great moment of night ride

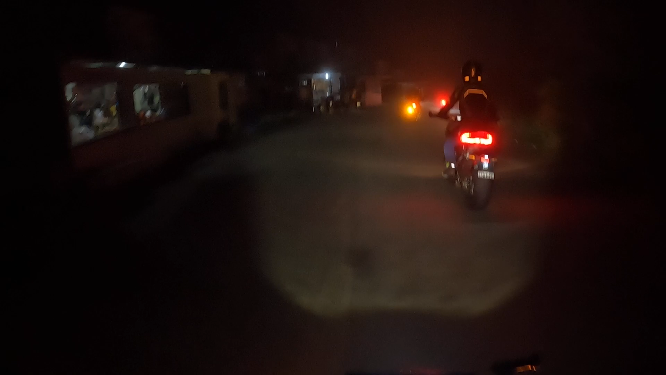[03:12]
Lampag dito sa Tagaytay. So, ito, bumababa kami dito. Kapal lampag.